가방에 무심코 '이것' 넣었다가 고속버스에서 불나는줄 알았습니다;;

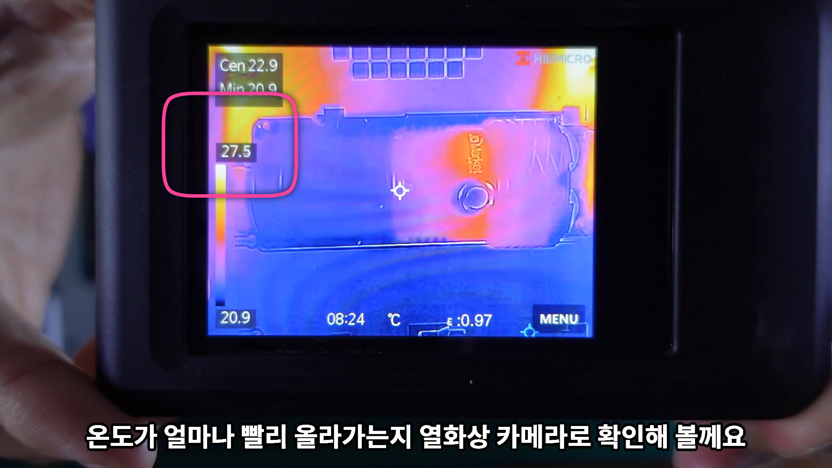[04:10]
지금 보시면 랜턴을 켬과 동시에 열이 지속적으로 올라가는 것을 볼수 있죠.
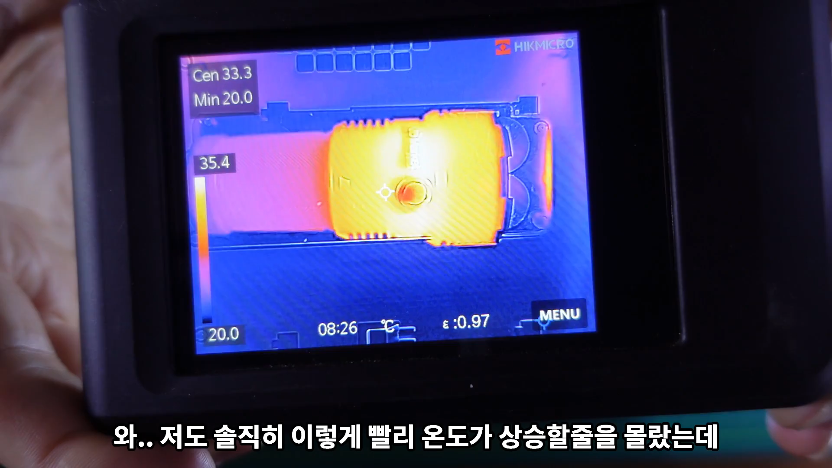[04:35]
와, 저도 솔직히 이렇게 빨리 온도가 상승할 줄은 몰랐는데 거의 초단위로 온도가 계속 올라갑니다.
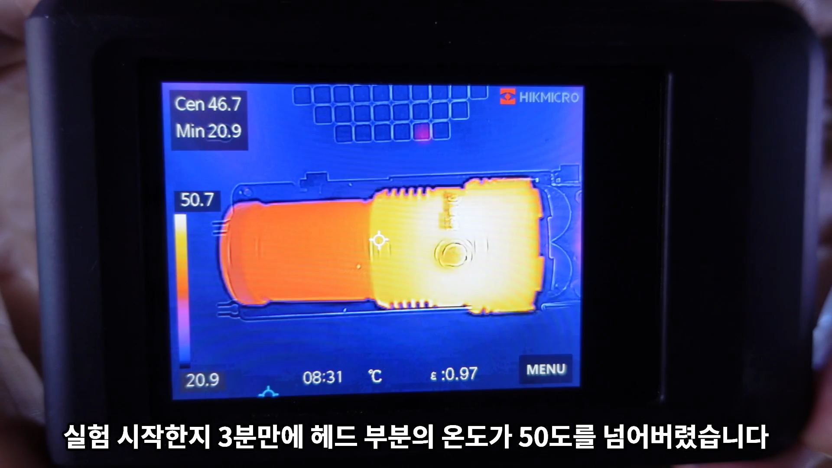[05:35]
On screen: min 20.9°C, scale top 50.7°C, scale bottom 20.9°C
실험 시작 3분 만에 헤드 부분의 온도가 50도를 넘어 버렸습니다. 이 실험은 보시는 것처럼 오픈된 장소에서 진행했는데,
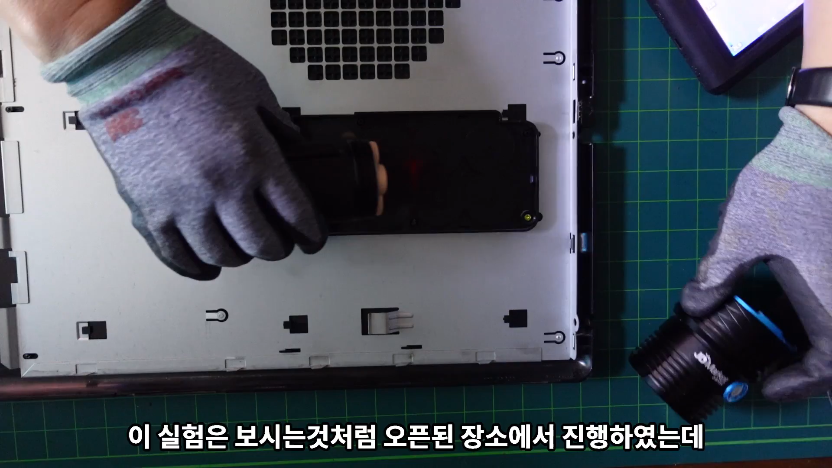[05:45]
만약 밀폐된 가방 속이나 자동차 트렁크 같이 열이 빠지지 않는
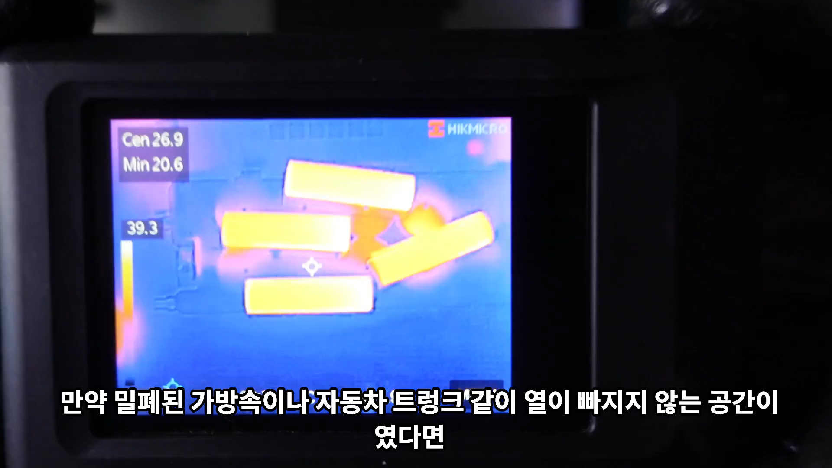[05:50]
공간이었다면 훨씬 빠른 속도로 온도가 상승했을 겁니다.
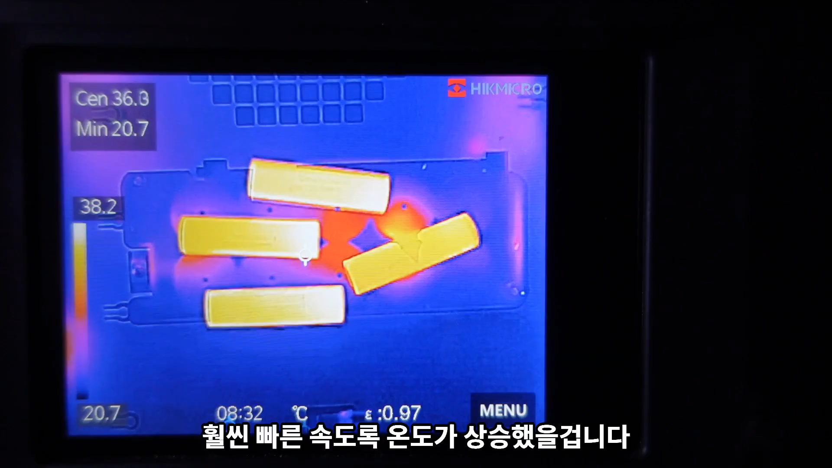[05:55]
On screen: min 20.7°C
일단 오늘 실험은 여기까지만 하도록 해야 할 듯 싶은 게, 만약 잘못해서 배터리가 폭발하기라도 한다면 너무 피해가 막심할 것 같아 겁이 나네요.
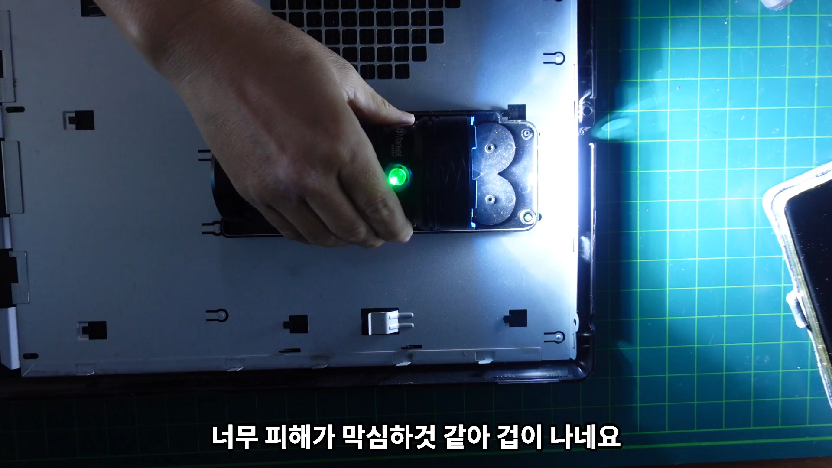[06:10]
지금 이 실험을 통해서 안 사실은, 랜턴을 켜고부터는 시간이 지나면 지날수록
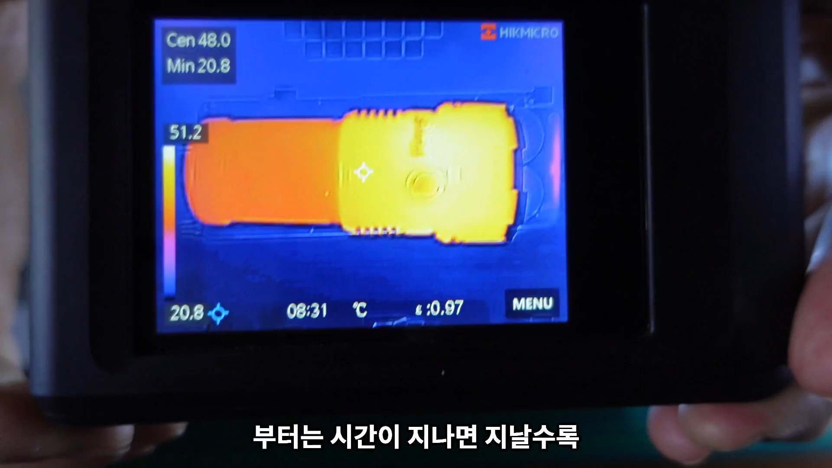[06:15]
어떠한 안전장치 없이 온도가 지속적으로 상승하여 화재가 발생할 확률이 거의 99%라는 겁니다.
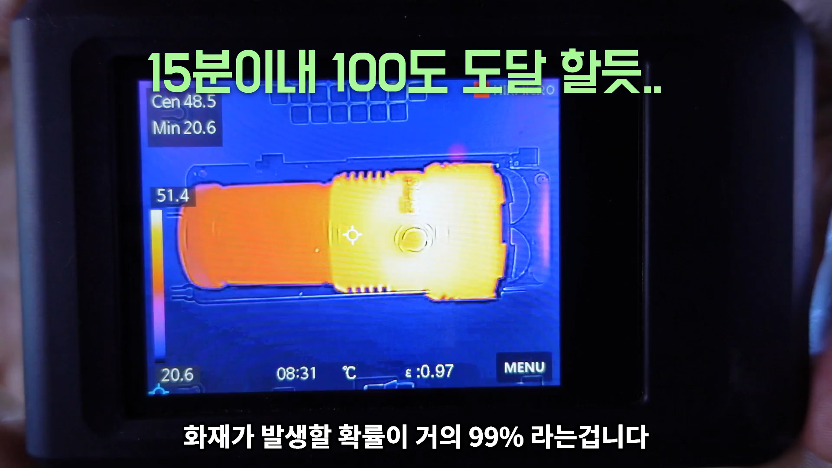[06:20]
제가 액정의 불량 여부를 확인하기 위해 잠깐씩 사용할 때는 전혀 몰랐는데,